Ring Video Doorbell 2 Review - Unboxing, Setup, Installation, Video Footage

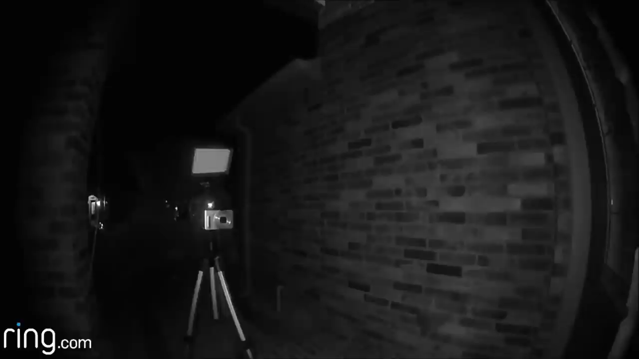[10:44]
and then with my light porch on
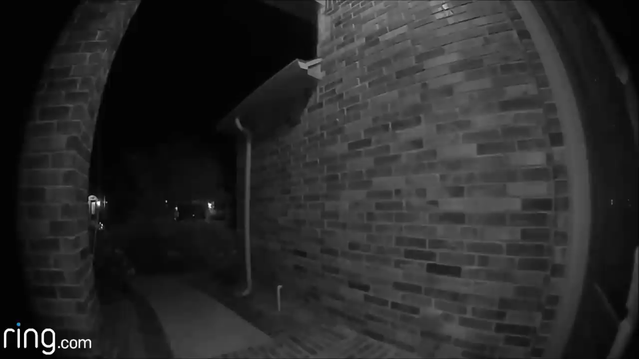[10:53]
now this is early morning and you can see it just started recording